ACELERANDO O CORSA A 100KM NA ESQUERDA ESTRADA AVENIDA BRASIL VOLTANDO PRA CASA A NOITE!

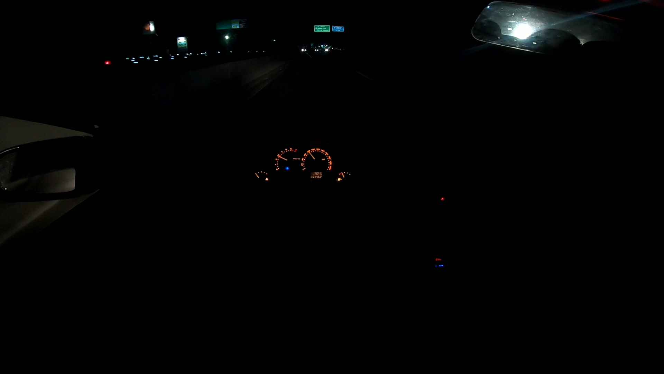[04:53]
Sai da esquerda. Olha lá, ó. Aí vai passar aqui do lado, ó. Olha lá.